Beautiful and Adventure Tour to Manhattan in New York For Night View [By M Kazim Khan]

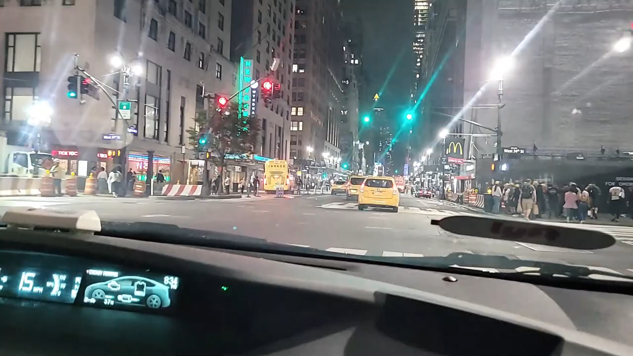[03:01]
बहुत ही रौनक वाली जगह है, काफ़ी समझ लें कि वर्ल्ड से लोग, दुनिया यहाँ पर एक आती है यहाँ पर विज़िट करने के लिए, टाइम स्क्वायर और दूसरी जगह पर से ना यहाँ पर।